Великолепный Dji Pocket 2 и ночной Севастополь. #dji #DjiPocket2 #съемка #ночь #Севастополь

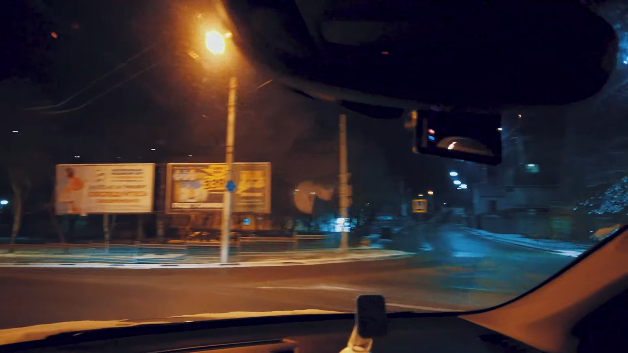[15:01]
кое-что изменить если я это сейчас сделаю нет сейчас я это не сделал хотя кто его знает может нет я не могу сделать это в движении я просто сейчас пытаюсь изменить настройки самой камеры но и кстати сейчас мы можем посмотреть дергается камера имеется ввиду стабилизация хорошо отрабатывает или нет но и температура у нас три
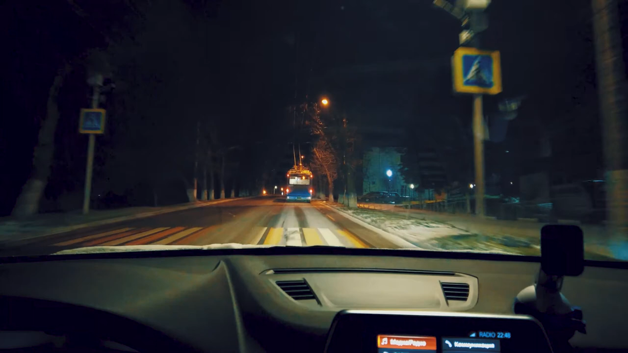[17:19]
ну конечно же светят у меня здесь и мои фары и троллейбус впереди а вот давайте посмотрим на другой район города это горпичинка с той стороны и
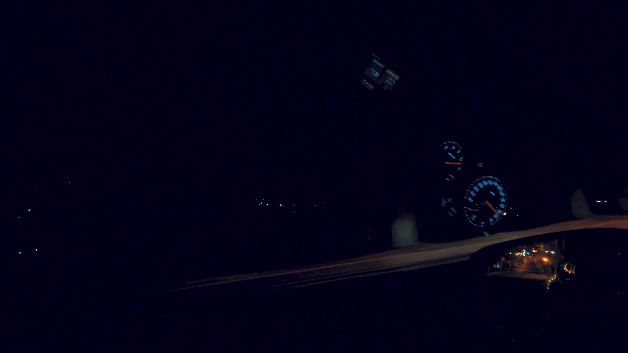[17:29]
по большому счету можно посмотреть что к чему хотя я думаю что
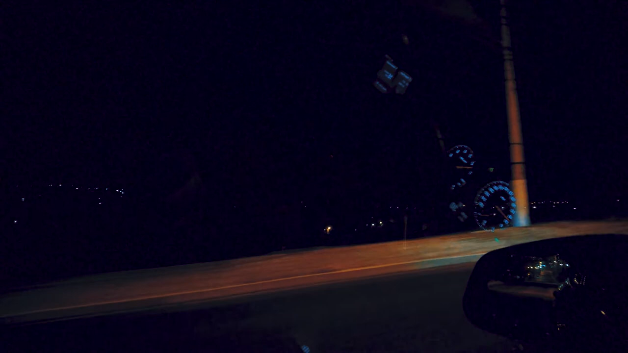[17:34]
не видно потому что скорее всего фокусируется на отражение приборов в стекле так ну что как я вам и обещал здесь у нас снежочек скоро будет вот
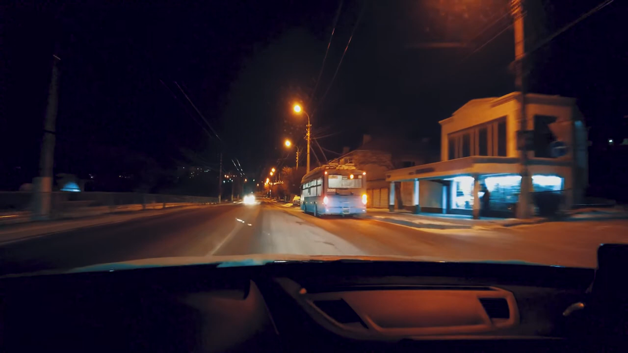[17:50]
он лежит вдоль дорог и у нас температура минус 4 на данный момент но такое ощущение как будто я еду в 5 часов утра и такое вот себе знаете неприятное на самом деле ощущение потому что сейчас два часа и 1 господи 10 часов вечера видите 10 часов 49 минут
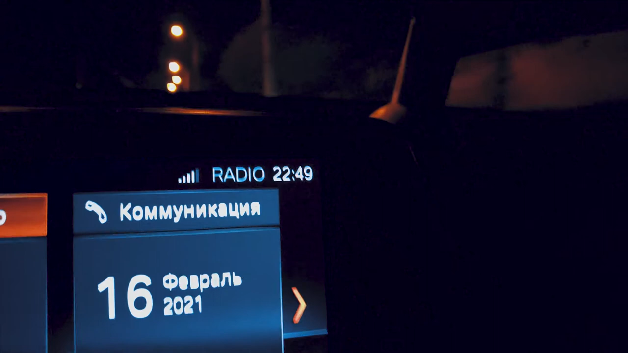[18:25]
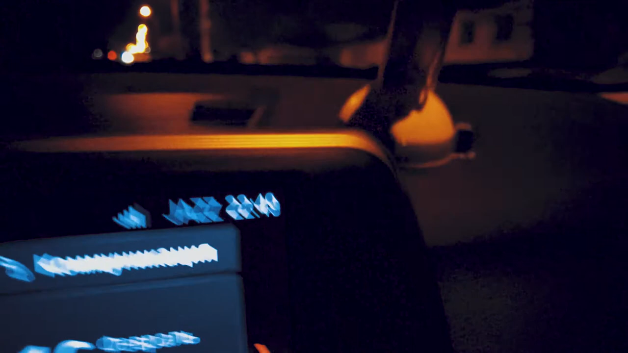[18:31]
вот так еще даже 11 вечера нет а я чувствую как будто мы едем очень рано уже под утро дорога
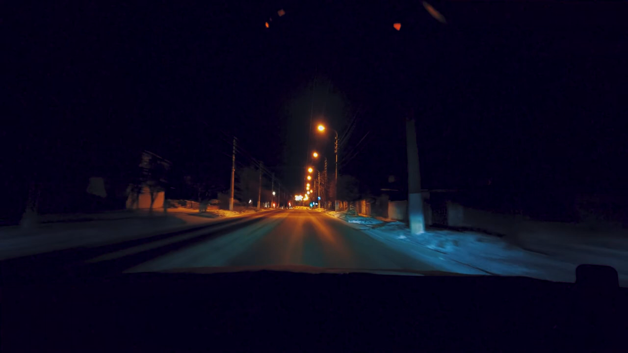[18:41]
вся трясется посмотрим как отработают значит стабилизация офигенно так ну что у нас через сколько нас будут пускать ну и как мы видим здесь снег здесь снег я думаю что спокойно мы проедем на экранчике все выглядит очень ярко вот прям очень ярко так что у нас здесь мы можем упустить можем поднять да да сколько до скольки нам надо поднимать там поехали
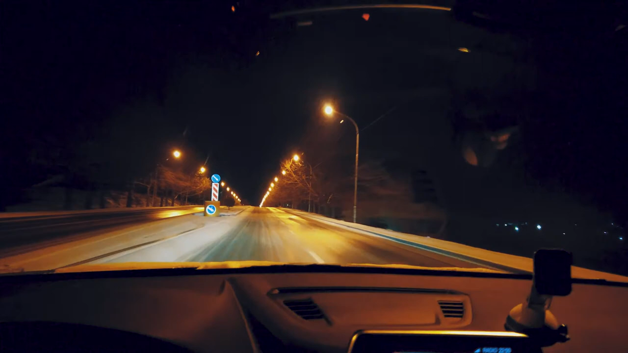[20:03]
вообще без проблем едем ну что ж на этом все я думаю